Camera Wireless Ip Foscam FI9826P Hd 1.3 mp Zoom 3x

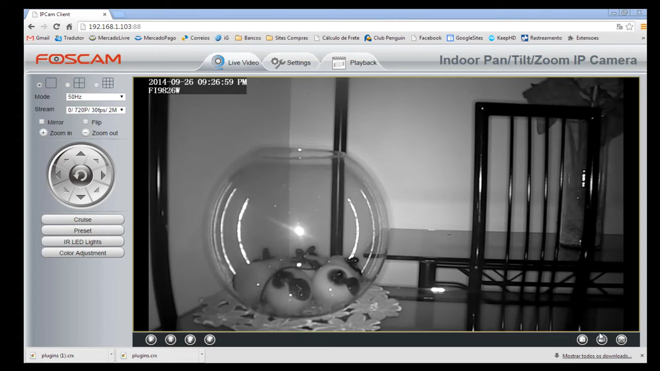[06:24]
como é que é a filmagem dela na opção de visão noturna olhando essa imagem aqui parece que tem uma luz iluminando o ambiente mas não tem o ambiente está completamente escuro e essa luz que está repetindo aqui nessa
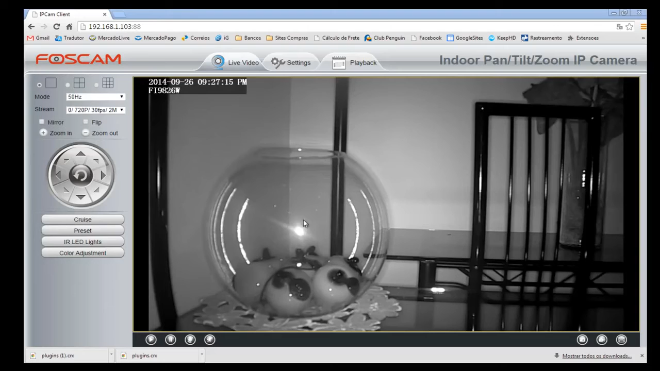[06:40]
bola é a luz do led do infravermelho não tem nada aqui não tem uma luz aqui
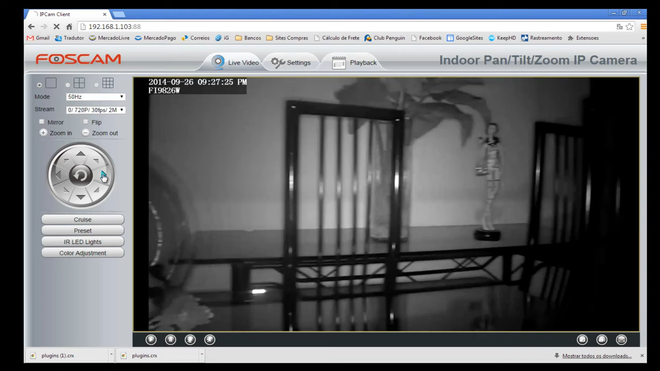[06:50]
vou dar o zoom na boneca novamente vou dar o zoom agora no vaso
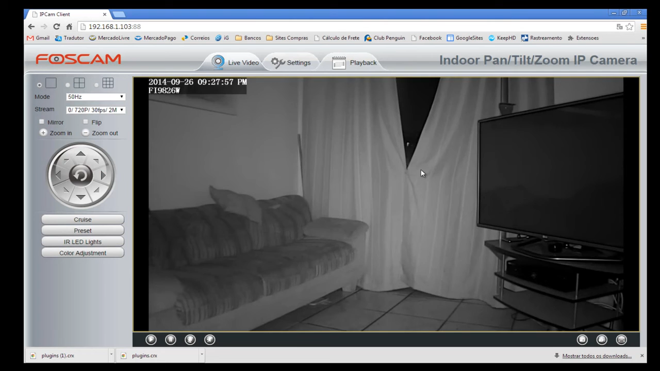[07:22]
bom vocês conseguem perceber aqui essa aqui é a parte externa então tá de noite tem uma luzinha aqui do prédio vizinho mas está completamente escuro e essa é a visão que você tem aí da câmera com led do infravermelho ela tem um alcance repetindo até 8 metros bom pessoal é isso aí obrigado pela visita espero que vocês tenham gostado se gostou dá um like se inscreva no canal que constantemente nós estamos fazendo